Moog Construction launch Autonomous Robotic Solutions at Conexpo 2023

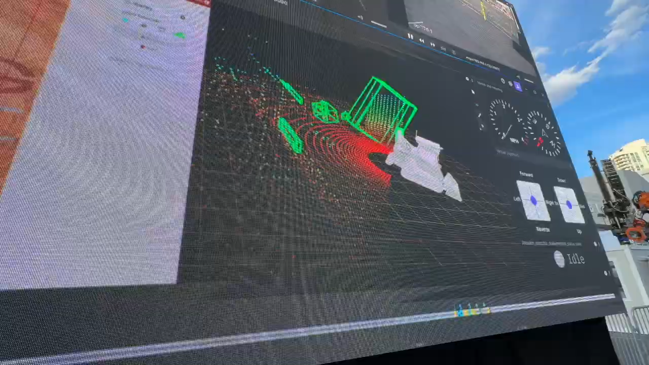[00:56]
And you can see those points are being displayed on that screen behind us. Right.
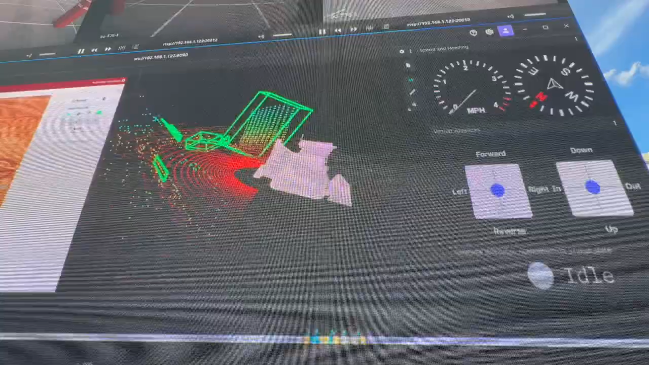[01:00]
So the importance of a LiDAR, folks, is because we want to see what we're doing. So an autonomous vehicle has to follow a map. Now, the other thing you've got is a base station over there, folks.